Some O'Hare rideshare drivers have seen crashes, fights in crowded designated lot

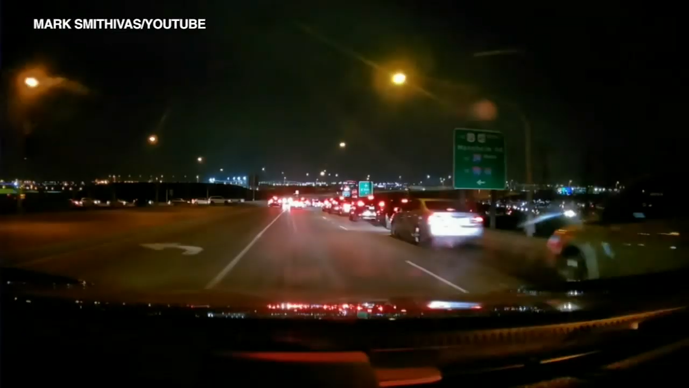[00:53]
The problem's so routine they've become a theme on social media. Huge line trying to get out. People documenting crashes at the lot and fights between drivers.